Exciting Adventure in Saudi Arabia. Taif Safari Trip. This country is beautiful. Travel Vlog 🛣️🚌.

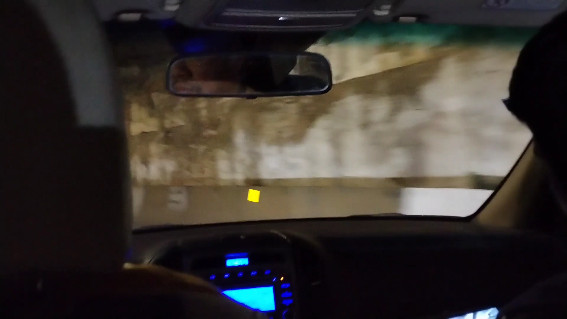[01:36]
So here we are still on our way, but almost arriving at our destination.
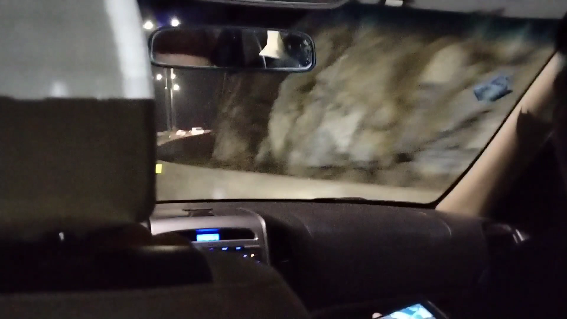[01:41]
So Taif is actually a very hilly town. Out of Jeddah, it's so hilly and mountainous, so it's quite cold at this time of the year. So as you watch, you might notice my voice is not clear.